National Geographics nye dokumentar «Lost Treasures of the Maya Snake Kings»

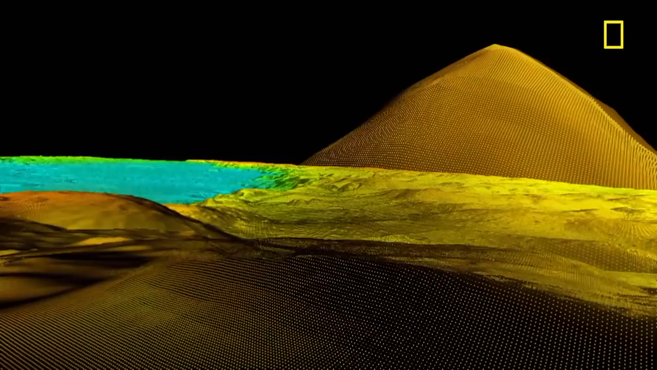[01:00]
This pyramid is just one of tens of thousands of new discoveries.
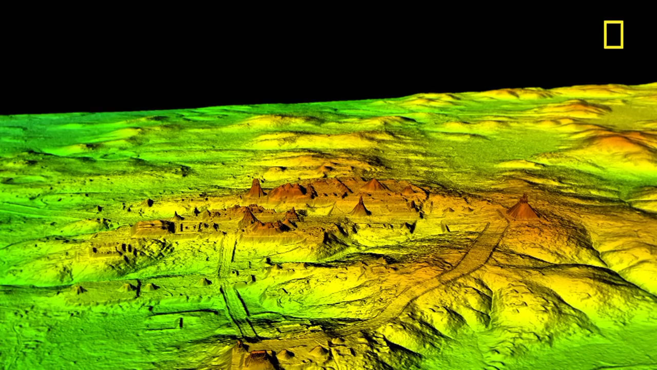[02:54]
But they were wrong. You see that? Yeah. Structure right there?
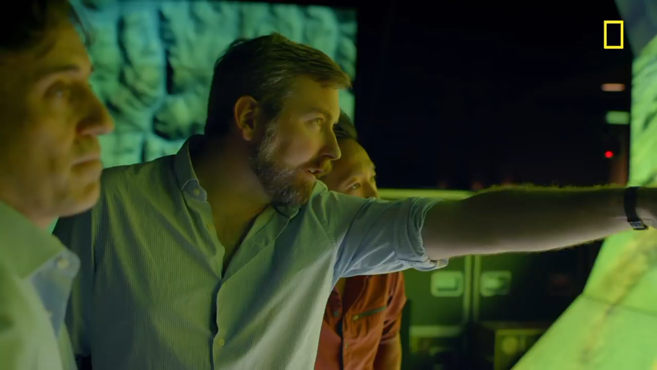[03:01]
The lidar reveals a previously unknown pyramid. Hidden in plain sight.
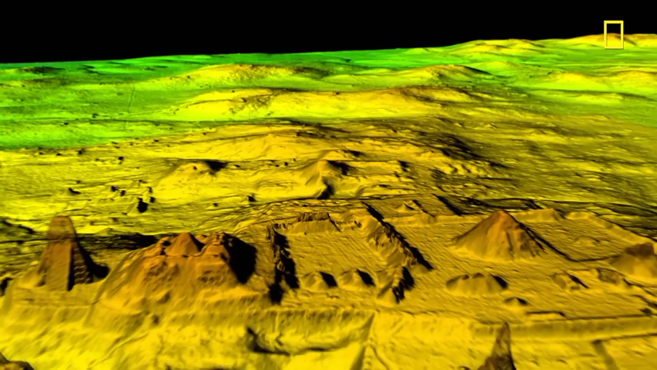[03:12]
Close to the very center of the city. That's got to set the entire archaeology community on a buzz.
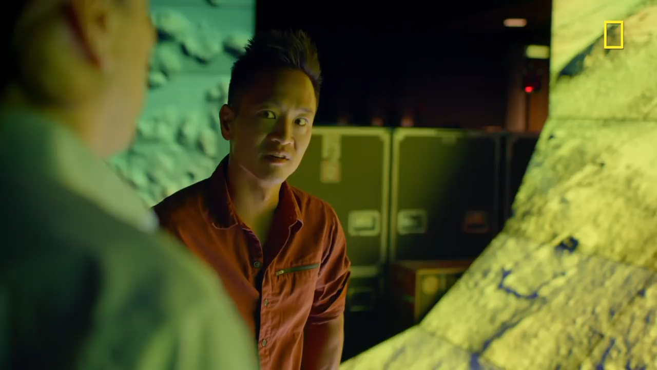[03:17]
Mistakenly overlooked as a natural feature,
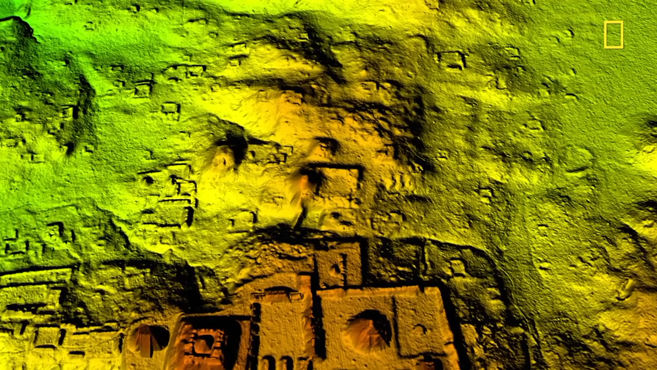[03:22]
the team thinks this could be an intact tomb of one of the richest Tikal kings. It's the most important discovery in central Tikal in decades.